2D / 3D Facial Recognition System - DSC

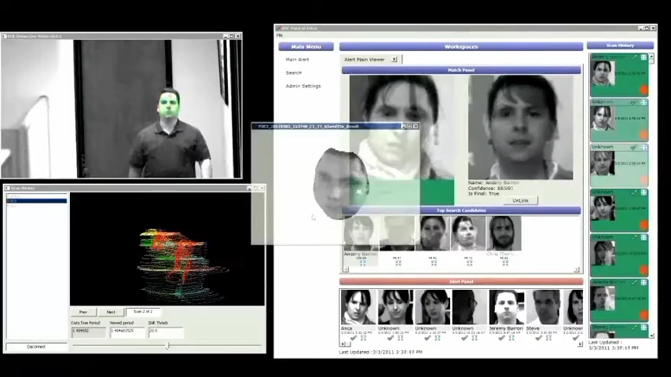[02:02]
This image can then be mapped to an existing database to provide an accurate match, or it can create a new 3D database.